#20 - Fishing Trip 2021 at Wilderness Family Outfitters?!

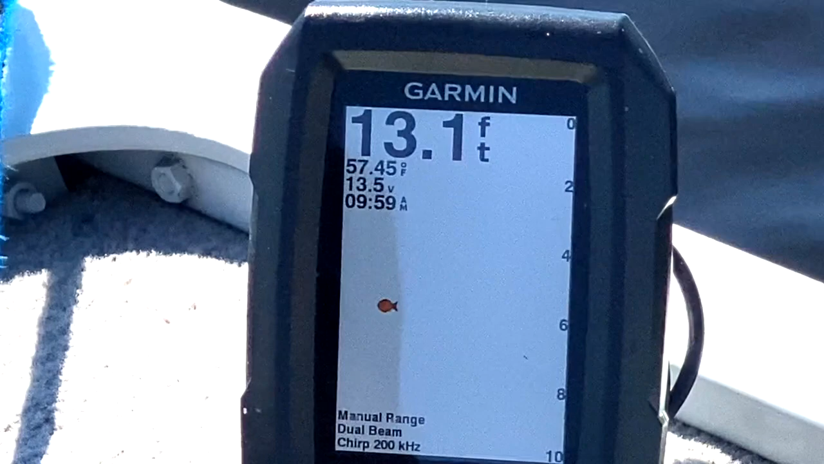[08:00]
On screen: depth 13.1 ft, water 57.45°F
Maybe it's looking for food. Yeah. Or maybe it wants to be our food.
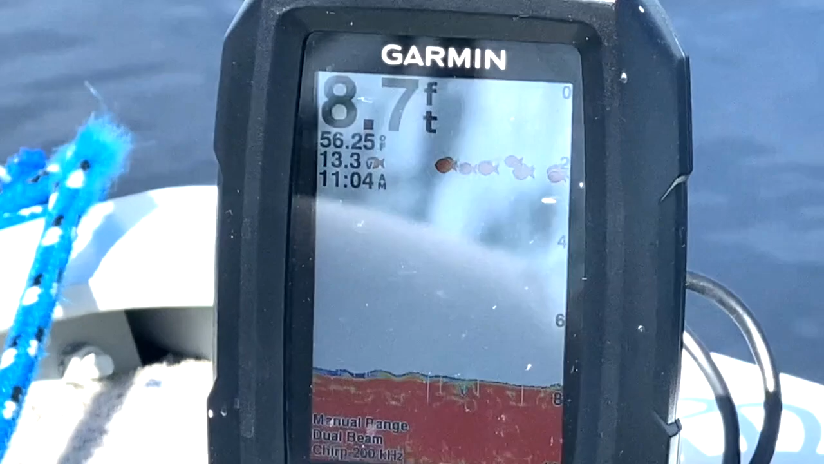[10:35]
On screen: depth 8.7 ft
Look at that. Your whole day saw the fish. Fish? Fish?